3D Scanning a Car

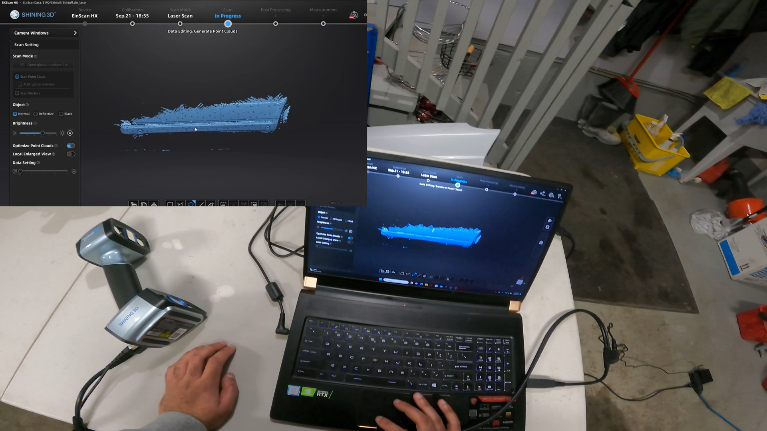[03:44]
I know that from first-hand experience this not so much but if
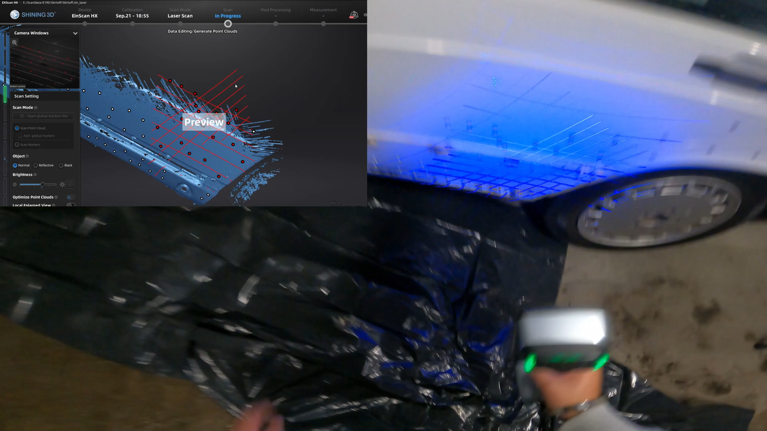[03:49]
you if you really want it you can do it. It just helps improve it.
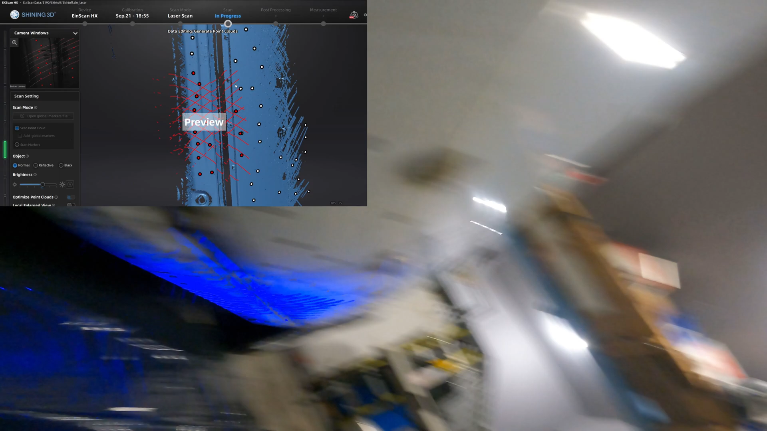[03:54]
So here I'm just quickly picking up the remaining mounting points that are under the car.
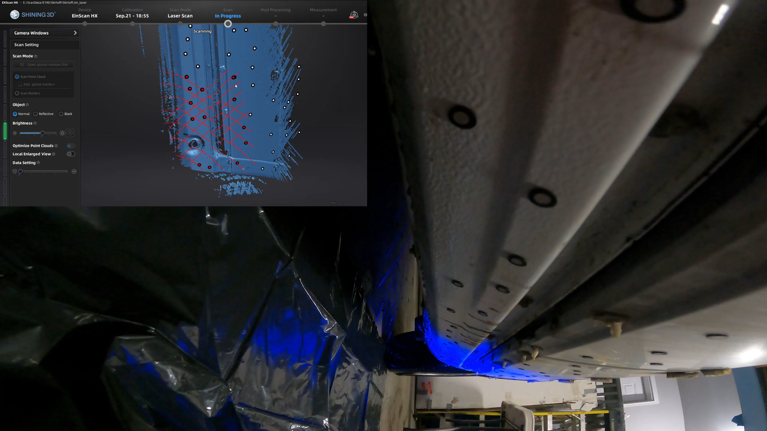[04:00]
I probably added a couple extra markers because it kept losing position.
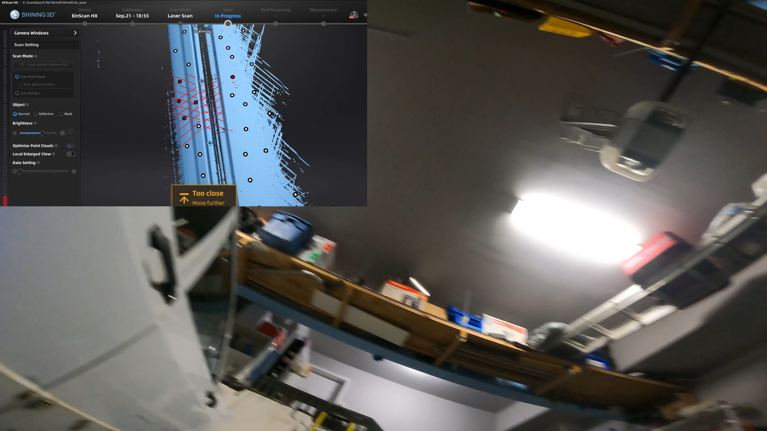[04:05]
As you can see it's too close or it lost tracking.
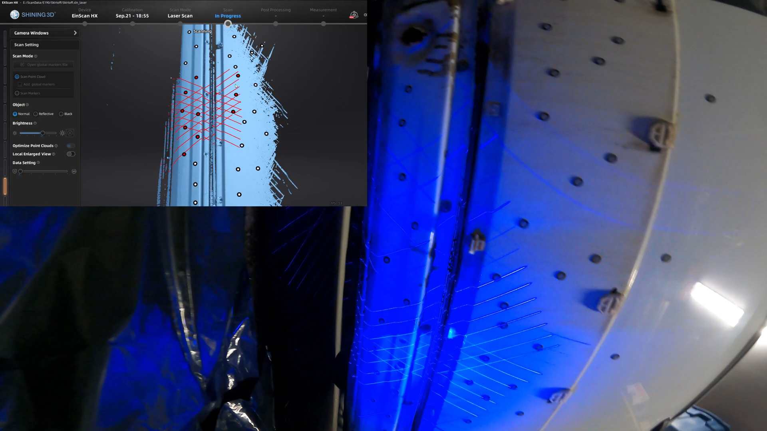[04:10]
Just getting underneath the car quickly getting all the points on the dark areas it wasn't picking up earlier.
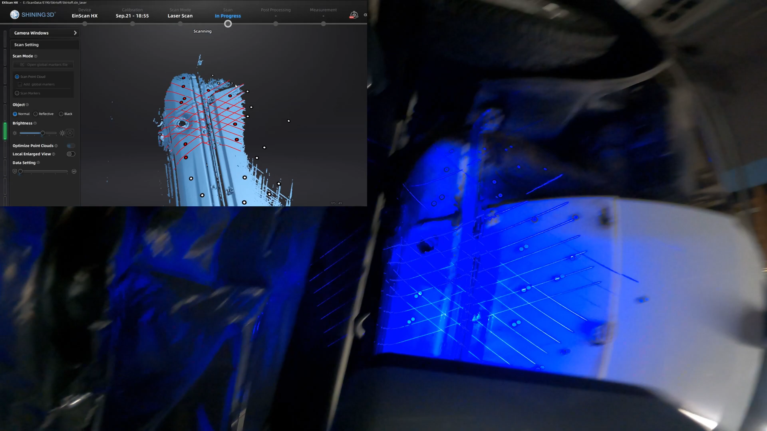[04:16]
I should talk the other scanners had a lot but they're pretty good.
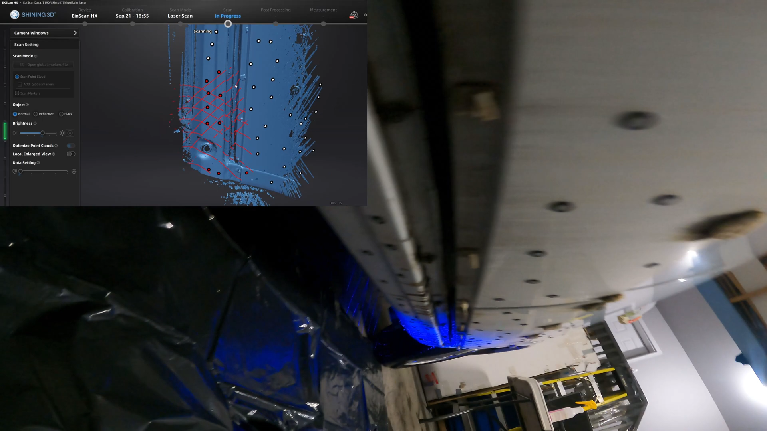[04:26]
For small knickknacks or if you're really good at 3d modeling it can do like 80% of the way there
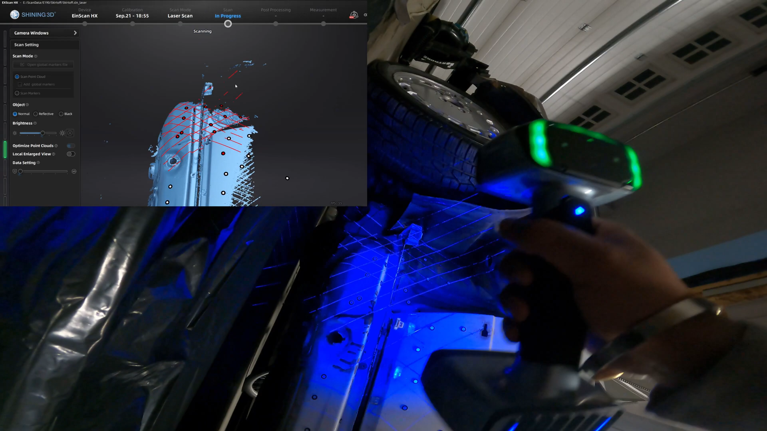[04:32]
but I'm new to all of this so this the laser scanner
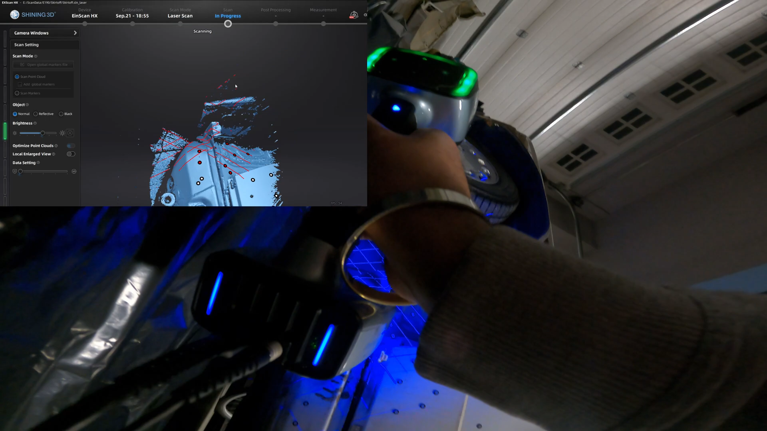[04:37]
really really helps a lot and makes it much easier for me and I don't have to
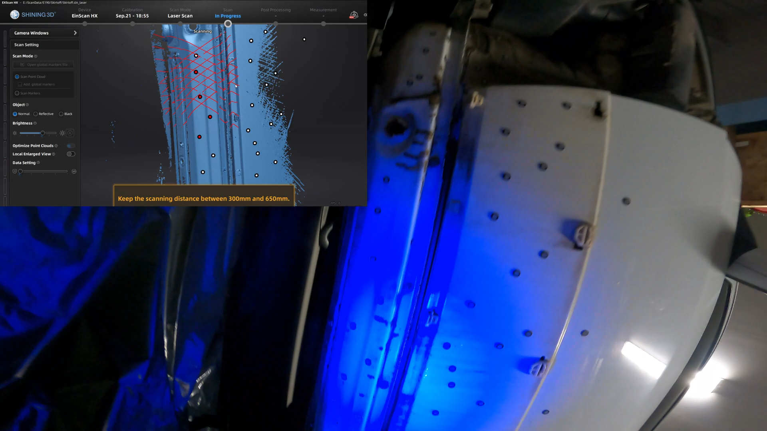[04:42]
worry about changing dimensions or anything CAD after. I have no CAD experience.
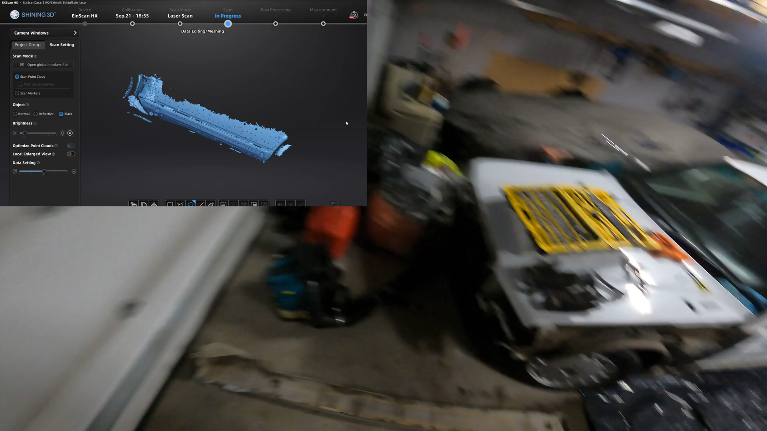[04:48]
So I finished up scanning the mounting points for the side skirt.